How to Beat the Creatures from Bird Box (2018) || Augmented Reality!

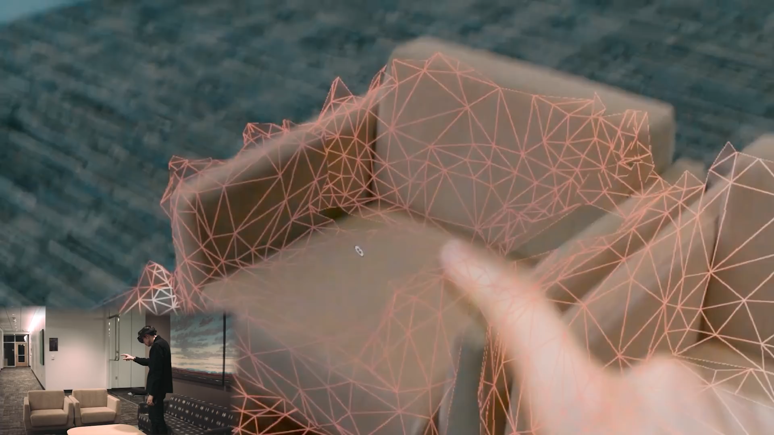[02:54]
It's completely black besides the mesh. So I can see the chairs are right here.
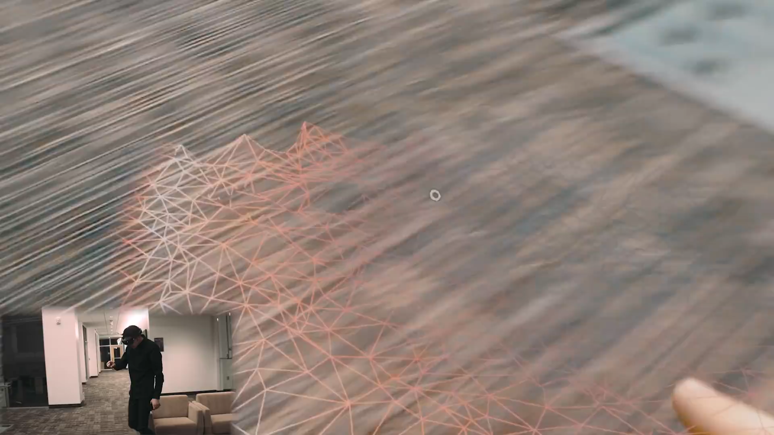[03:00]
I can go around, I see the tables right here, I see the couches right here.
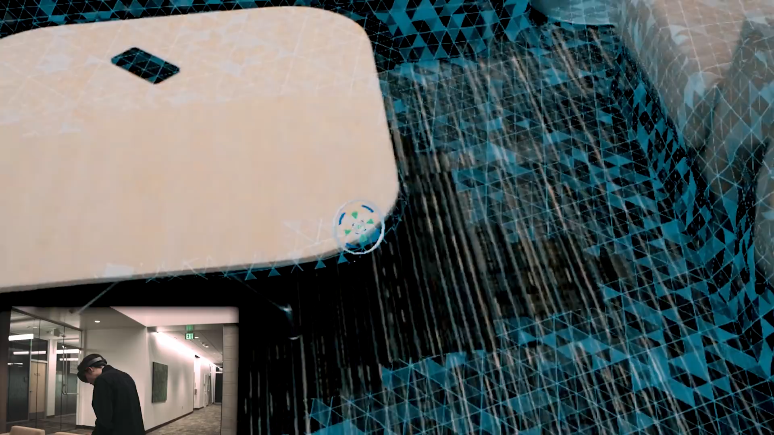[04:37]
So right now, all I'm seeing is black.
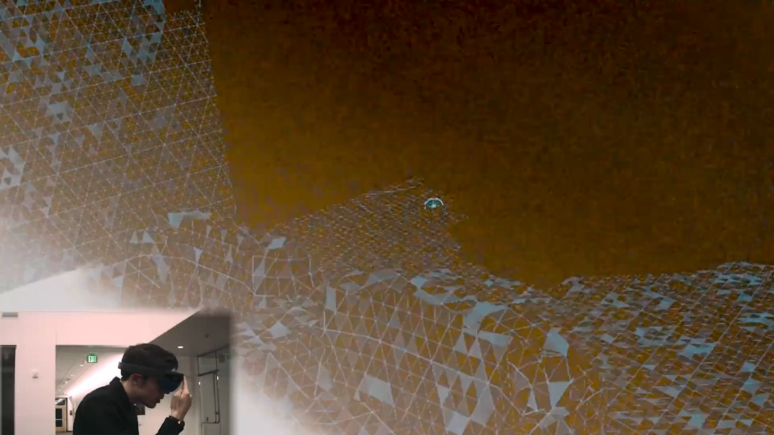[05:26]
I believe I am covering the camera. So, this is what I am seeing.